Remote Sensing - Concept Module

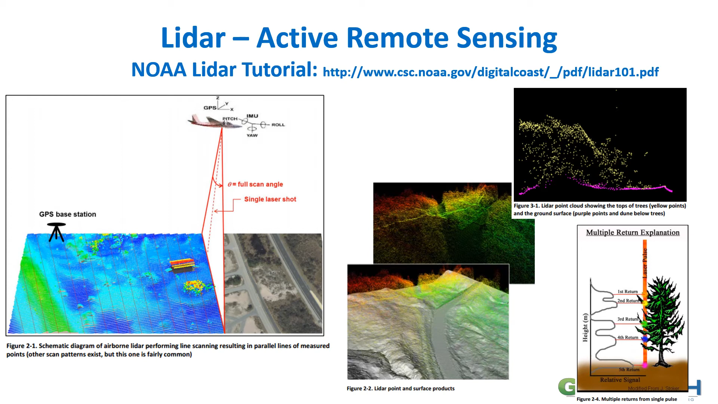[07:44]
returns on that so first return of course would probably be hitting the the tops of things and the last return would be hitting the ground and this is very useful because we can then differentiate these return readings to actually visualize and see what the ground looks like so LiDAR and archaeology has been very useful many of the places are overgrown with vegetation it's very hard to see the objects but if you can use LiDAR you can get that last return and see the ground surface
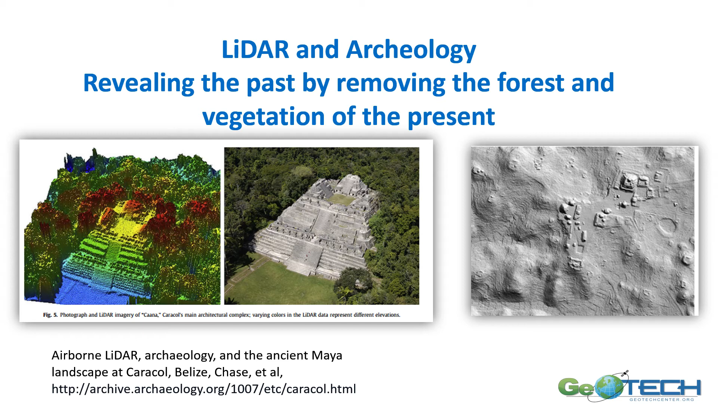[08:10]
where you wouldn't be able to see it through the trees